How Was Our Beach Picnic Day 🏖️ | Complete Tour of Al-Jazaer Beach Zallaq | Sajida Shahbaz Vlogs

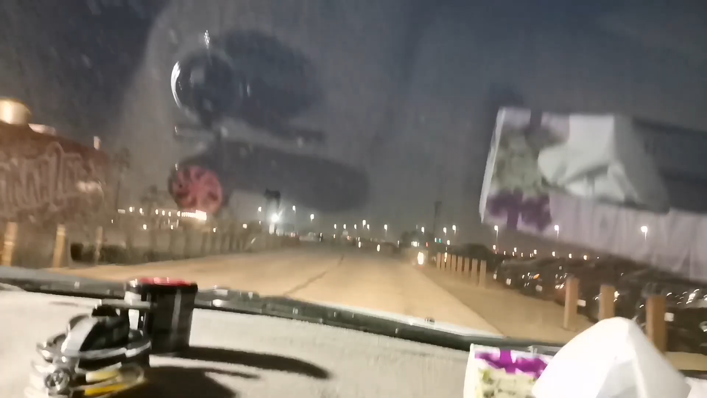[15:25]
دھنڈ زیادہ ہو رہی تھی اور مجھے پریشانی یہ تھی کہ بچوں کی طبیعت جو ہے وہ زیادہ خراب نہ ہو جائے تو بس پھر ہم لوگ نکلے ہیں یہاں